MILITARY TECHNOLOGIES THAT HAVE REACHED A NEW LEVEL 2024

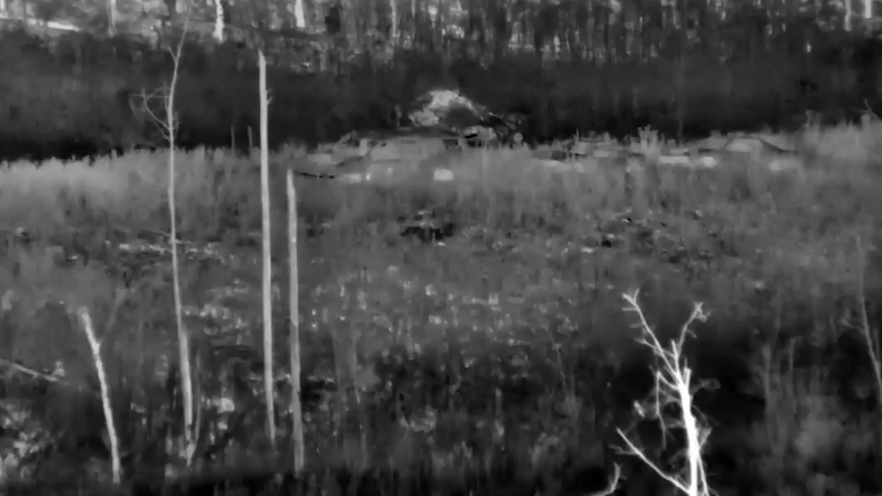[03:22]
which allows snipers and machine gunners to engage targets at great range, is the first of its kind.